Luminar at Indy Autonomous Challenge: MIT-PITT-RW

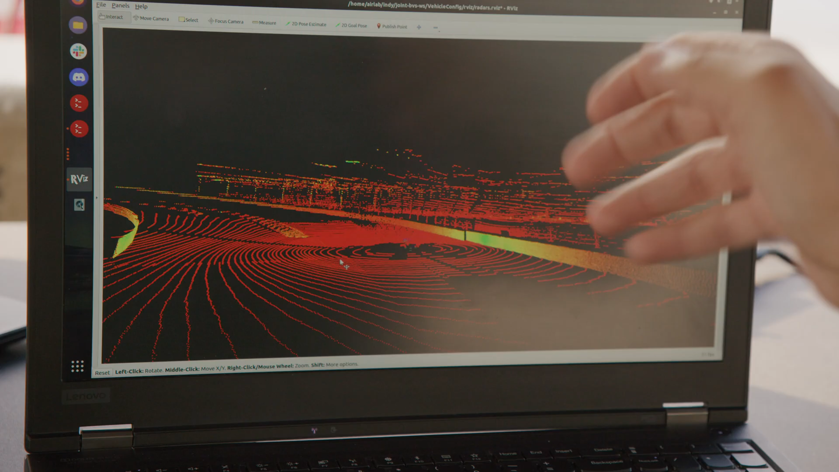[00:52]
It's been really fun to work with the Luminar Lighters, especially when I've been working with some folks on our perception team, who've been playing around with data, and we just sit there watching it because when you watch the data, even with only the front lidar,
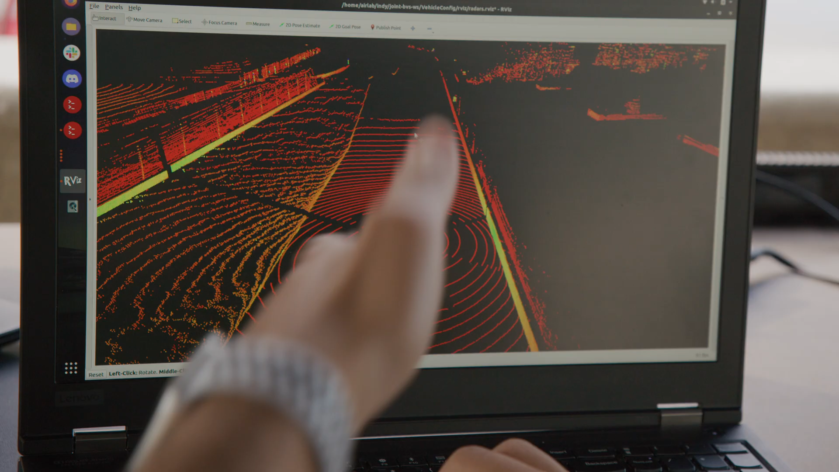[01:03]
you can pretty much see across the whole straightaway and around the first turn, which is pretty cool.
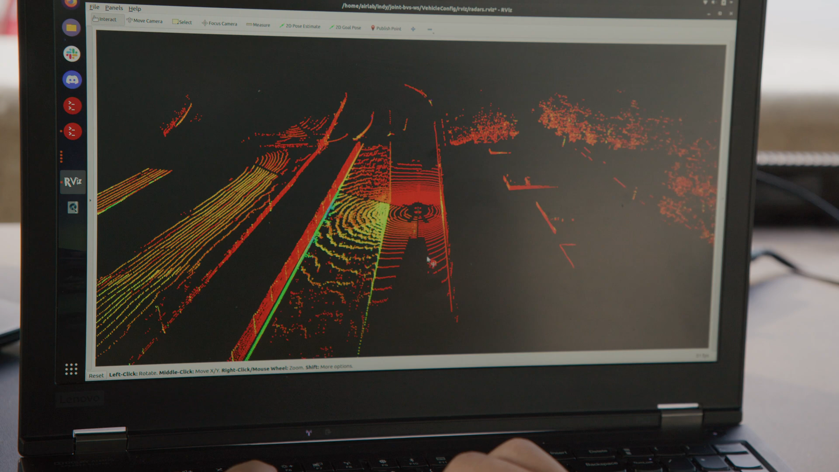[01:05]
The reason why you want to see ahead is because when you're racing,
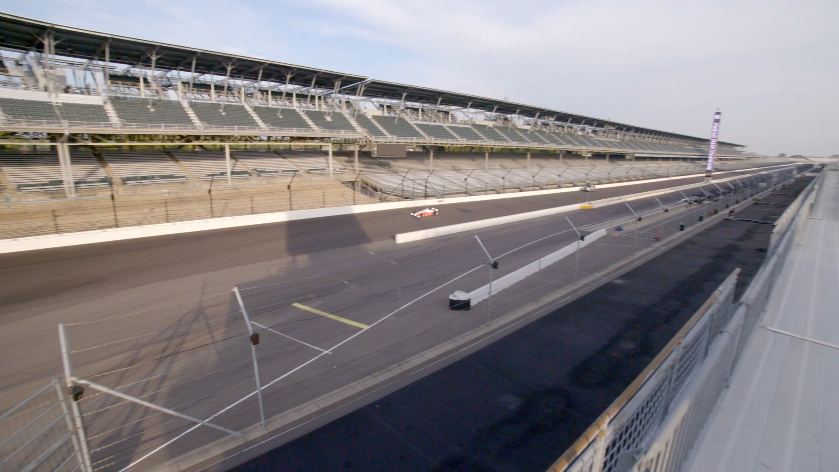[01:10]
you want to be able to look as far ahead as possible, so you can anticipate what's coming ahead.
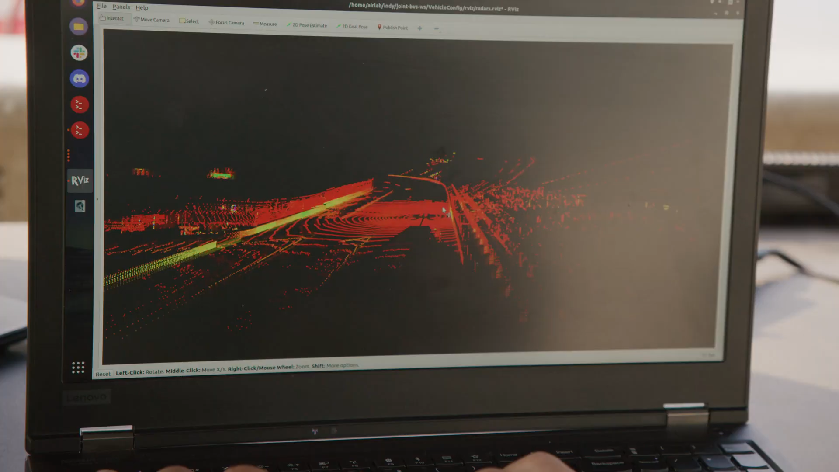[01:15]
So being able to see, like, the full straightaway plus part of the curve is really useful.